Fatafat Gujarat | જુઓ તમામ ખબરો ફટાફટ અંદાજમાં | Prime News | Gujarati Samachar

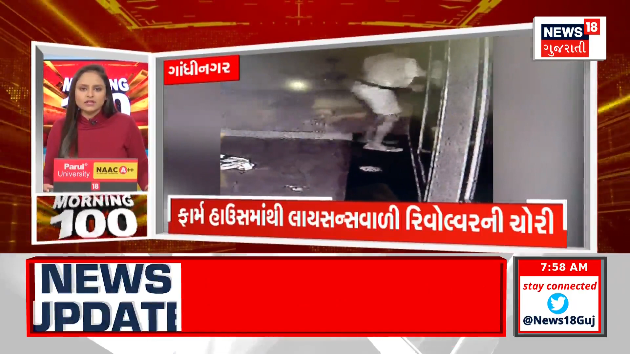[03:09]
50 नंग कारतूस साथ रिवॉल्वर की शख्सोए चोरी करी। समग्र घटना सीसीटीवी फूटेज आधारे पुलिस की कार्यवाही शुरू।